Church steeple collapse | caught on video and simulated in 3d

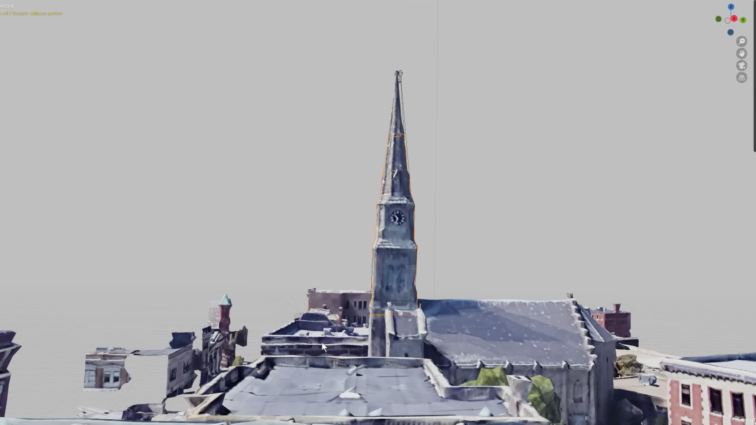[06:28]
This is how the steeple looks, perfectly straight. And this is with a one degree tilt, which is very subtle, but still significant.